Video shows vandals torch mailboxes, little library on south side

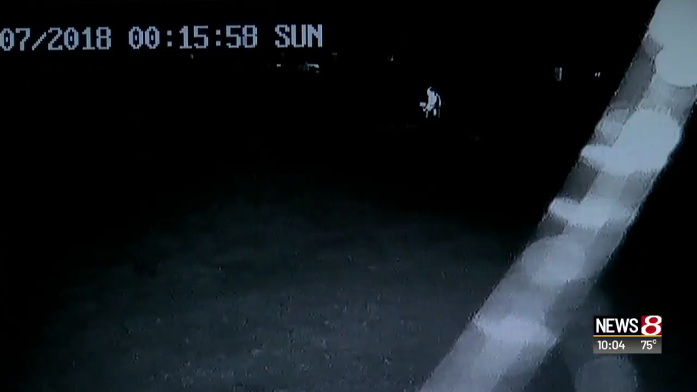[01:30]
A NEIGHBOR WHO WISHED TO REMAIN ANONYMOUS SHOWED NEWS 8 THIS SURVEILLANCE VIDEO THAT APPEARS TO SHOW TWO MALE SUSPECTS LIGHTING A MAILBOX ON FIRE, RUNNING AWAY, AND THEN WALKING BACK TO THE MAILBOX AS IT CONTINUES TO BURN. THE VIDEO SHOWS THE TWO INDIVIDUALS RANSACKING THE NEIGHBORHOOD FROM MIDNIGHT UNTIL ABOUT 3 A.M.